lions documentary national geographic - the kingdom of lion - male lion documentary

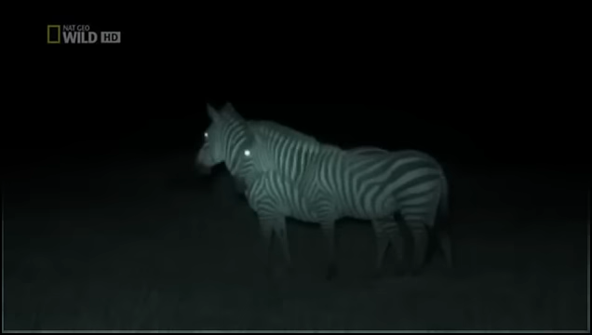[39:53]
It's now as dark as it ever gets on these plains.
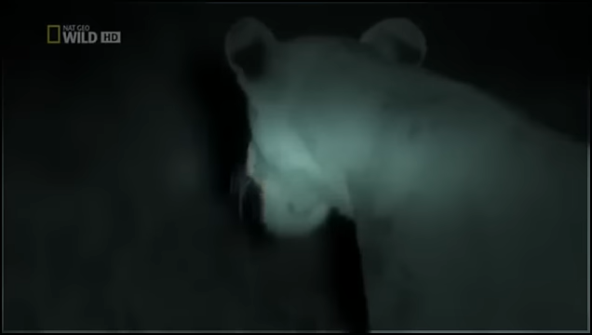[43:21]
Of course, all their effort serves one great purpose. The survival of their cubs. Night school begins again as a new generation meets their future.
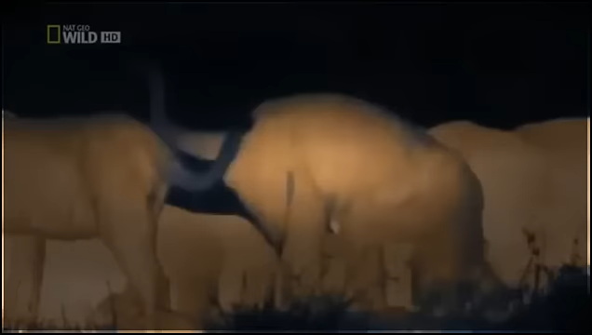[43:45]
With the use of some extraordinary cameras, night filming reveals that lions are far from the lazy layabouts of daylight.
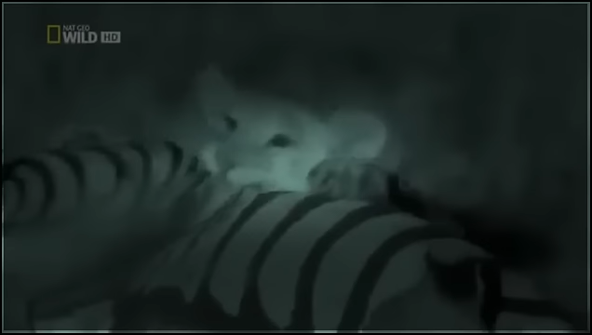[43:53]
They prove to be active experts in the wildlife around them, especially wildlife they can eat.
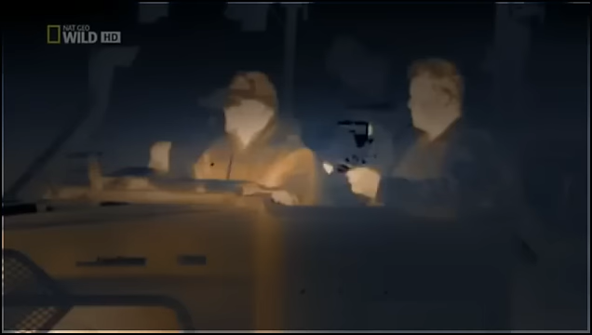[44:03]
For the first time, entirely without the aid of visible lights,
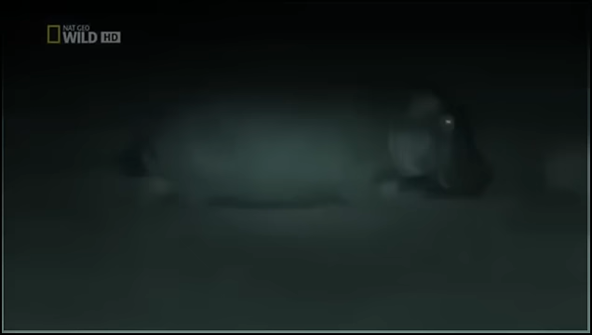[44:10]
we've been able to observe lions using all of their senses to turn the cloak of darkness to their advantage.